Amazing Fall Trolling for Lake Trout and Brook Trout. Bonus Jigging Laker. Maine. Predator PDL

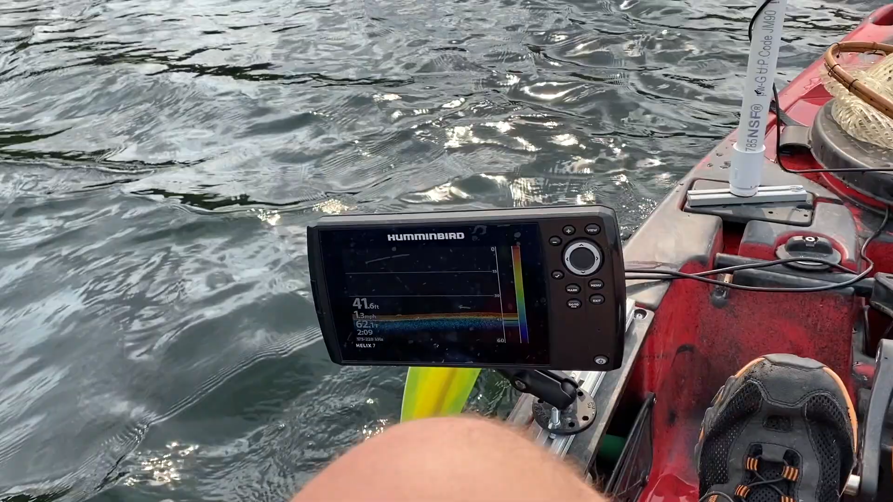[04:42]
On screen: depth 41.6 ft
So this is what I saw just before I caught that last lake trout.
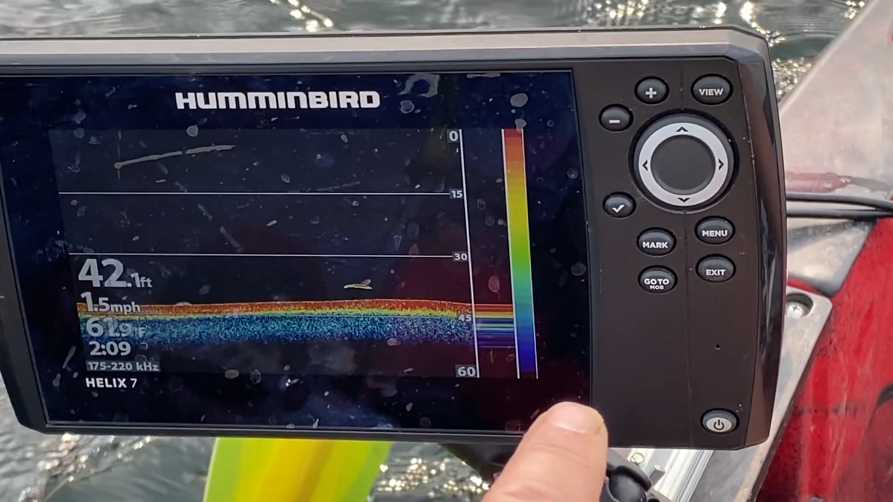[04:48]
On screen: depth 42.1 ft, speed 1.5 mph
I saw an isolated mark just like that. And this is really the only part of lake where I'm seeing isolated marks like that.
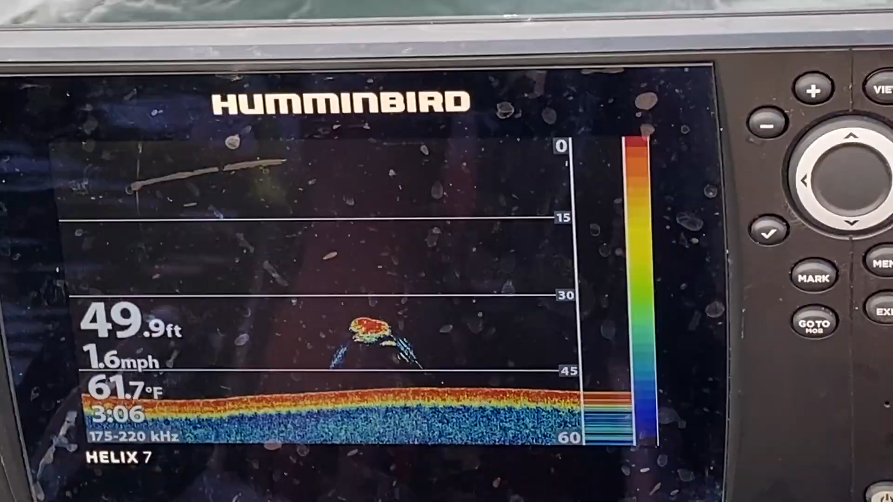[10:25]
On screen: depth 49.9 ft, water 61.7°F, speed 1.6 mph
As you can see, we're in 50 feet of water.
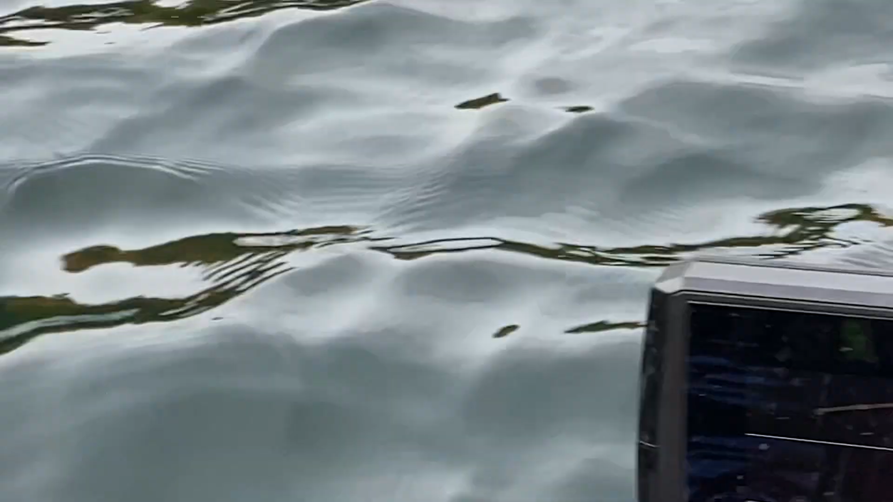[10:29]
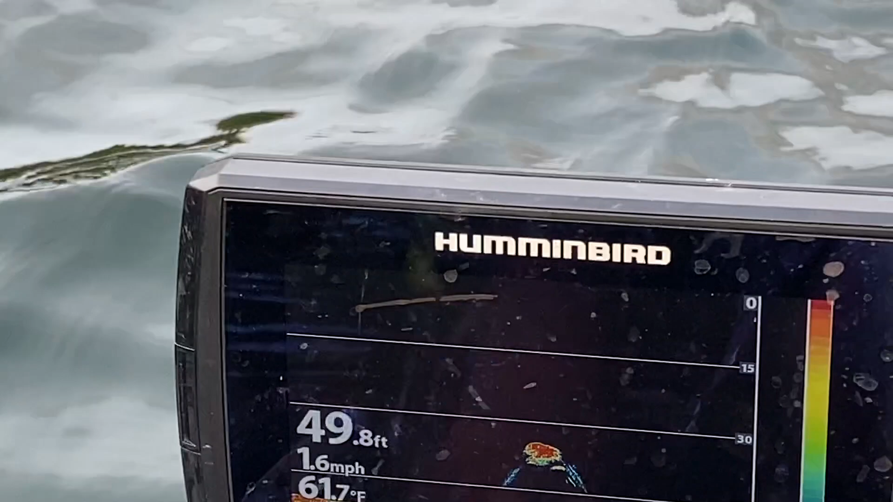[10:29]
On screen: depth 49.8 ft, water 61.7°F, speed 1.6 mph
This rod over here to my left is the one I've been running for my lake trout.
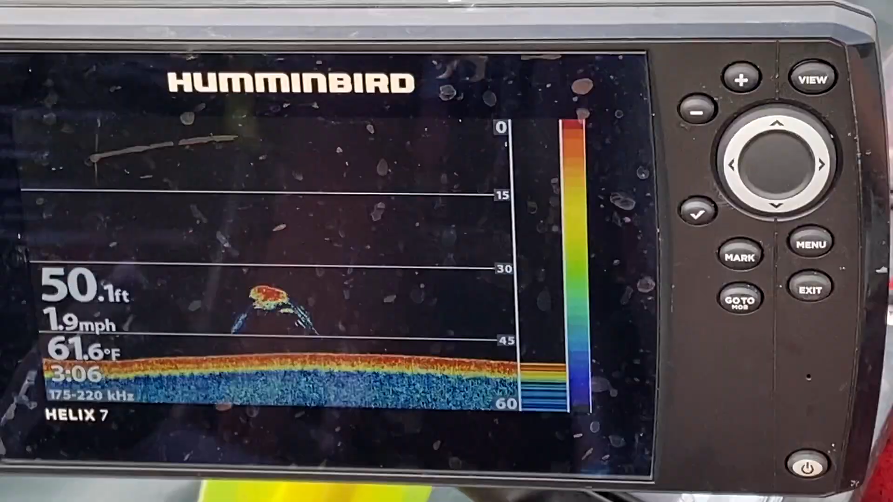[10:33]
On screen: depth 50.1 ft, water 61.6°F, speed 1.9 mph
And I have my lead core set to be going right through that. So I'm down about 35 feet and hoping we hook up with some fish around this bait ball.